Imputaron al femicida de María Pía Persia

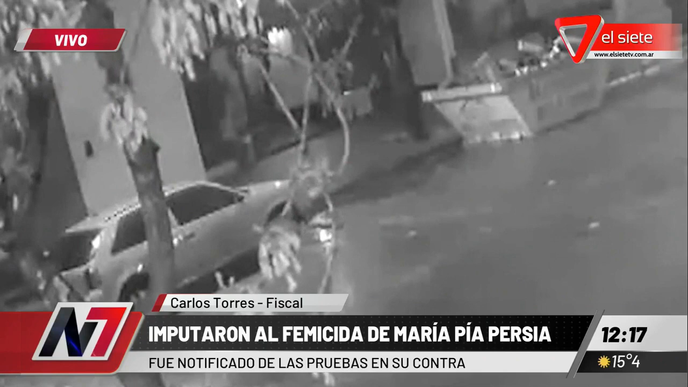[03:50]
Hay que consultarle, Sofía. Las cámaras, las imágenes son bastante elocuentes en cuanto a registrar el horario exacto del ingreso y el horario exacto de salida.